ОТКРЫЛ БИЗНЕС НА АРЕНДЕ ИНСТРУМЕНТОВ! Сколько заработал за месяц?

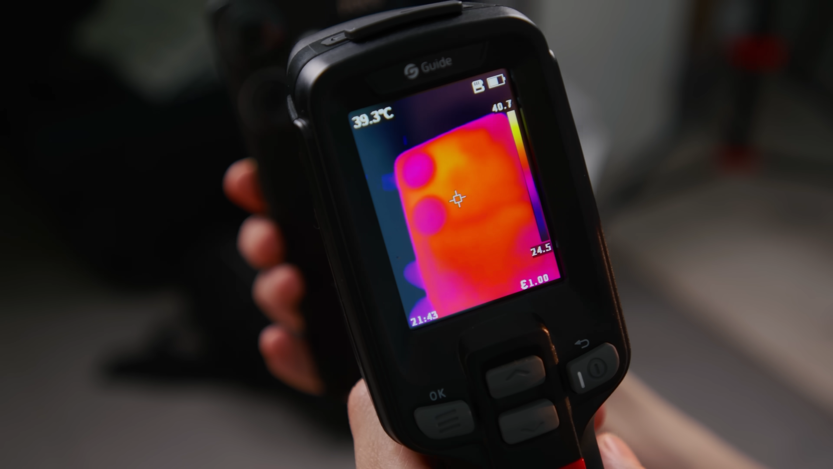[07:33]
On screen: spot 39.3°C
Красным у нас отображаются самые горячие точки, синим самые холодные, видишь, здесь есть также градация температуры.
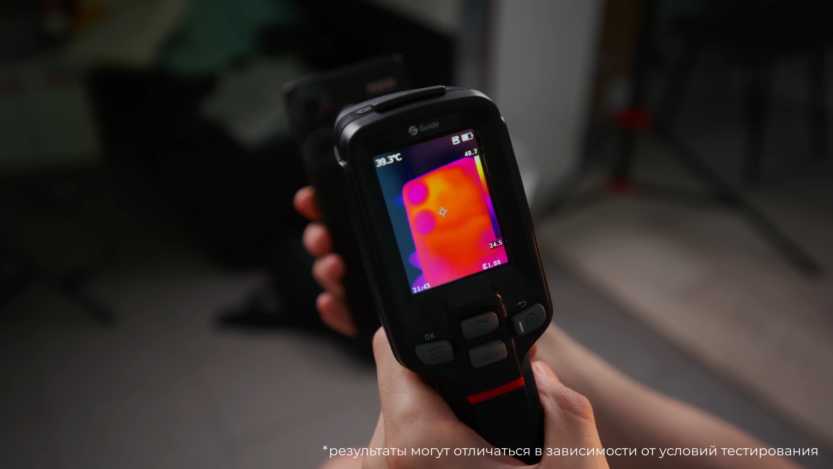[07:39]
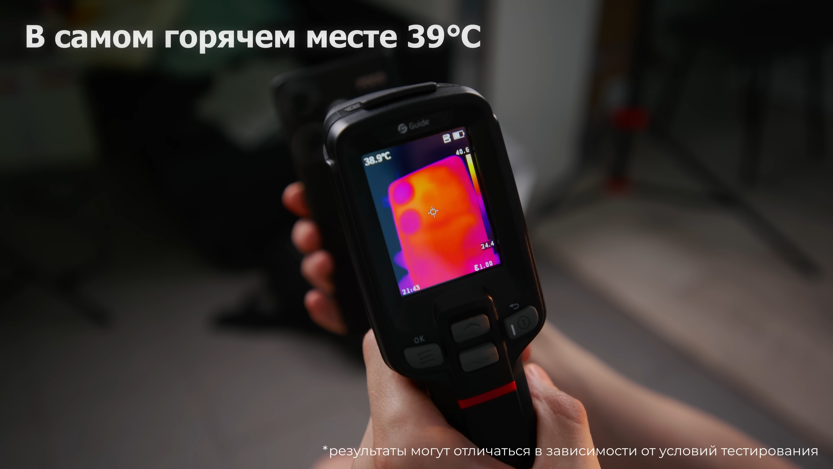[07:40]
И в самых горячих точках температура колеблется в районе 39 с копейками градусов, что реально очень хорошо для двух,